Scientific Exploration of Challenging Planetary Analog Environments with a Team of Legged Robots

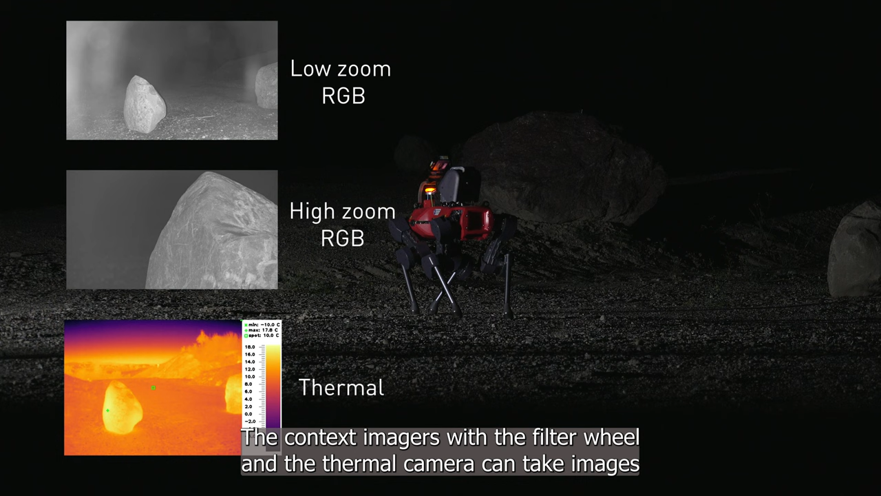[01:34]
take images at different spectral bands for a first classification of targets.
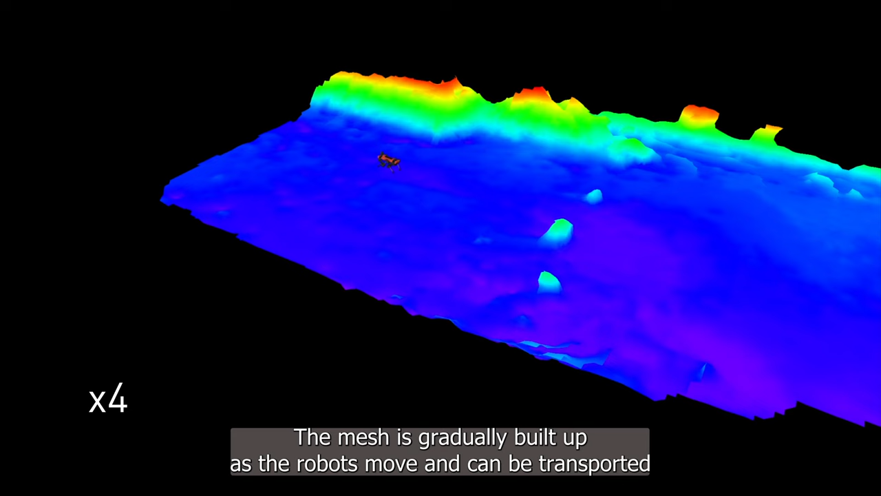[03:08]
The mesh is gradually built up as the robots move, and can be transported over high-latency networks, which makes it suitable for planetary missions.
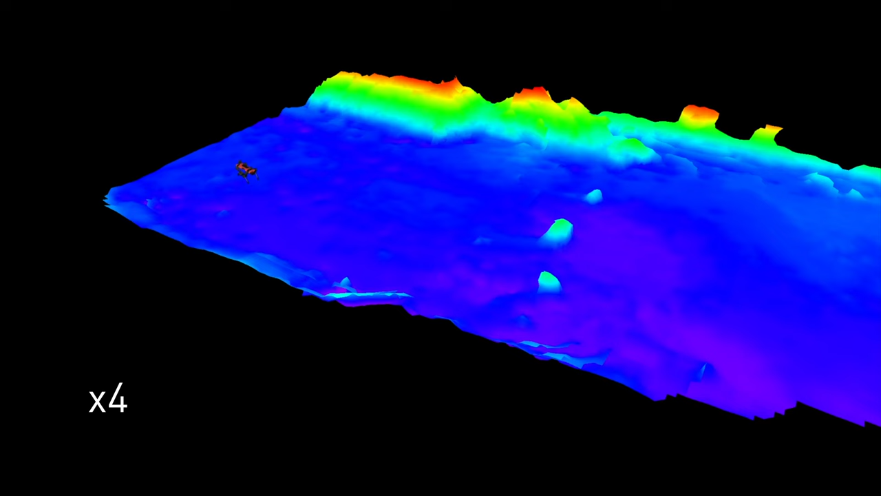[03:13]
Additionally, we create realistic, high-resolution maps of the environment.